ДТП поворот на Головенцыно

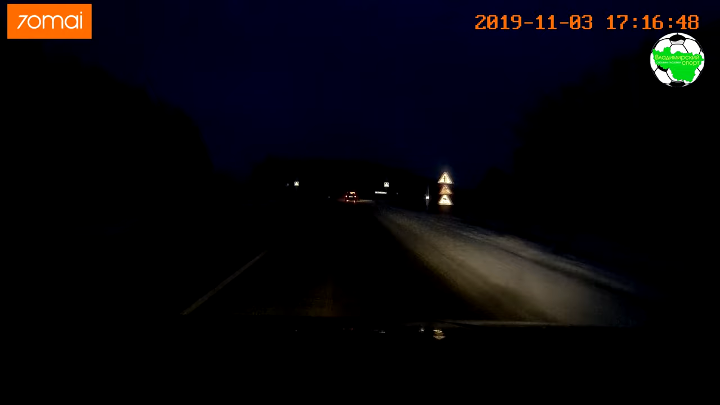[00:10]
Эх ты, блядь. Тихонько, Вова. Тихонько, тихонько. Поехали. Все. Или давай.
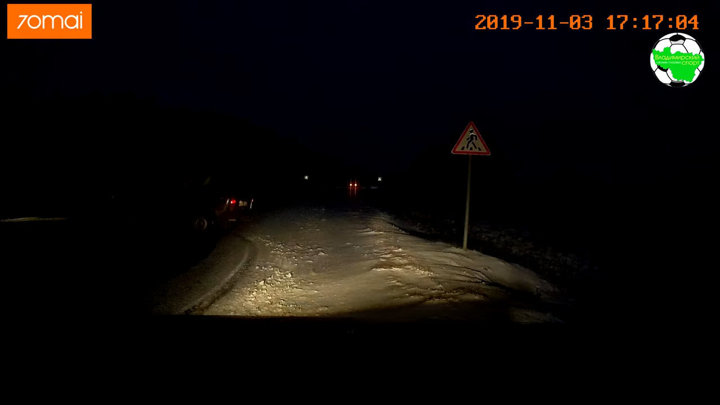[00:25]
Доехали. Проверь, проверь, как. Не, нормально? Сейчас, чуть-чуть. Встречный виноват, по-моему.